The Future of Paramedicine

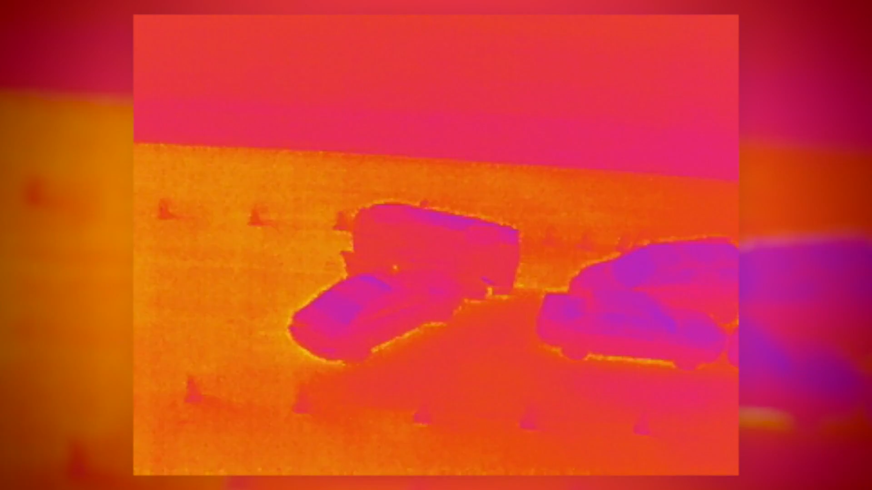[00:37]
And basically we set up a 10 car pile up and the first thing that
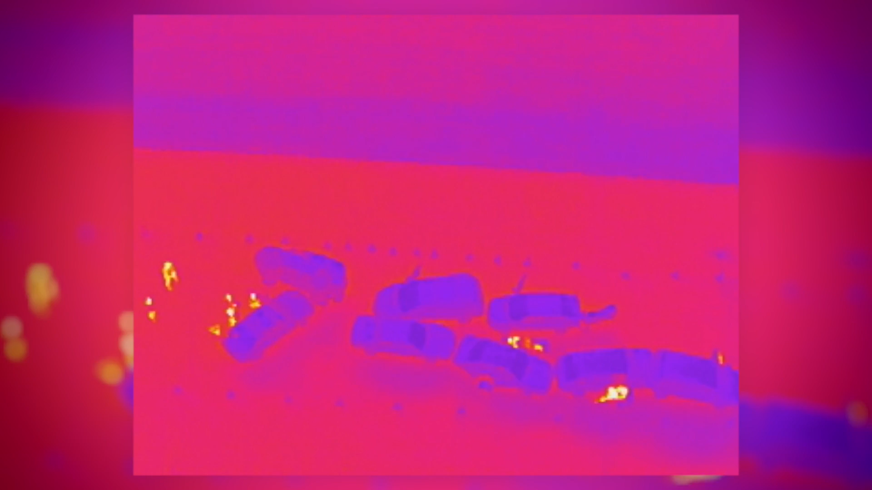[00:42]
any first responder does when they come to a scene like that is they want to make sure it's safe. So our first scenario was we injected seven common hazards that could be at a scene.